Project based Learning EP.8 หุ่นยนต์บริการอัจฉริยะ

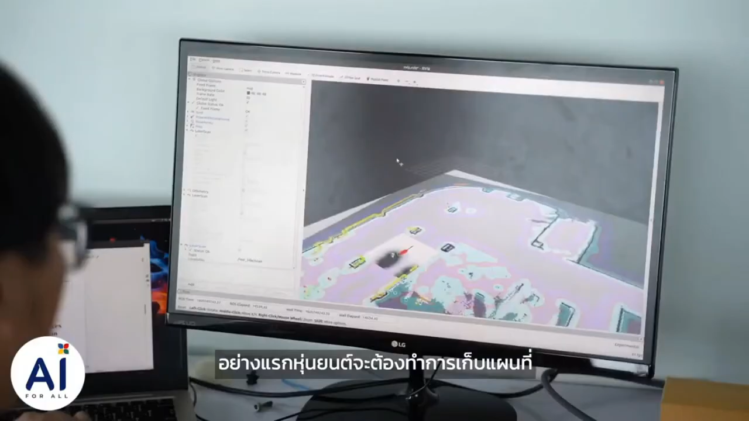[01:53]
์จะต้องทำการเก็บแผนที่ซึ่งต้องเดินไป
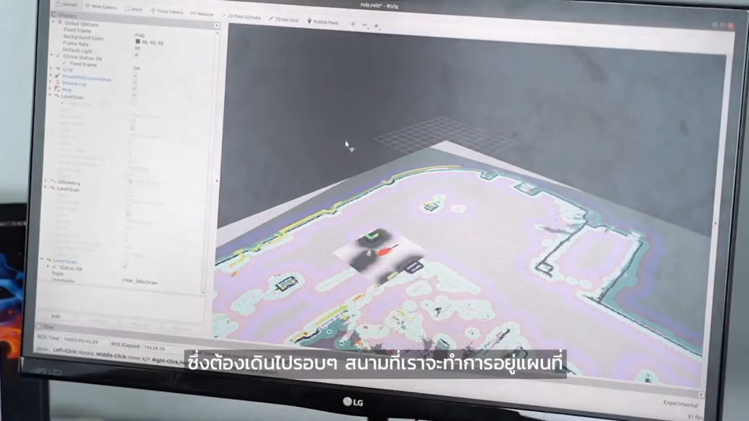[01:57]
รอบๆ สนามที่เราจะทำการเก็บแผนที่